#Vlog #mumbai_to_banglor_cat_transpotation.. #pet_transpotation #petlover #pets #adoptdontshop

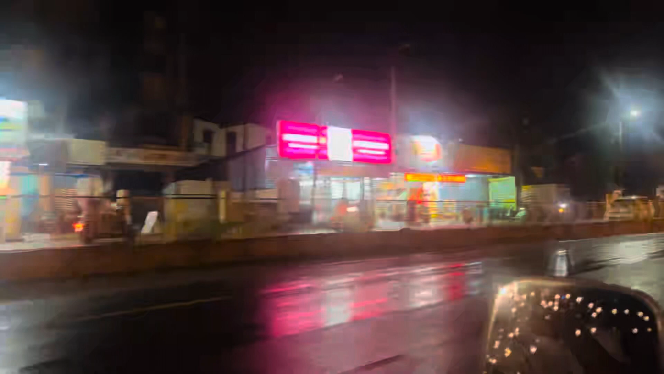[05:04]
तुम्ही बघू शकता ही बेळगाव सिटी आहे प्रॉपर कर्नाटक मधली।